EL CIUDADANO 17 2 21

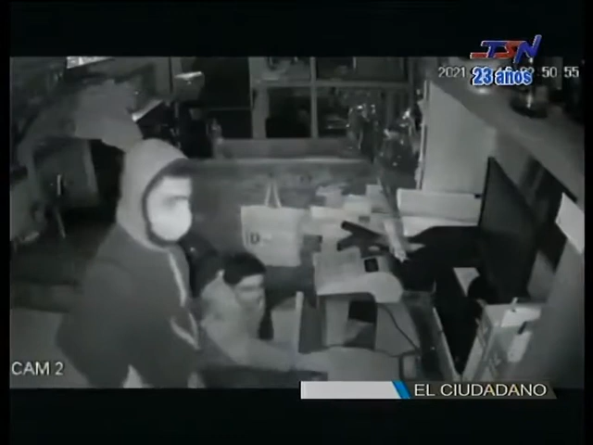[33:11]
robaron la recaudación de este lugar ubicado allí en Avenida Pinolandia y Avenida 10 sino que también lo golpearon ustedes lo están viendo salvajemente con la culata del revólver estos dos hechos son más que preocupantes y no solamente ya por lo económico por el perjuicio que generan a personas que trabajan a